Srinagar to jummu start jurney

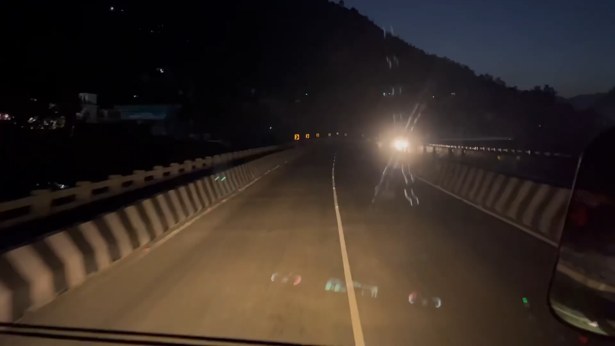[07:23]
تو بھی رامبان فلائیور سے چل رہا ہوں یہ ہو گیا رامبان کا مارکٹ جو لیف سائیڈ میں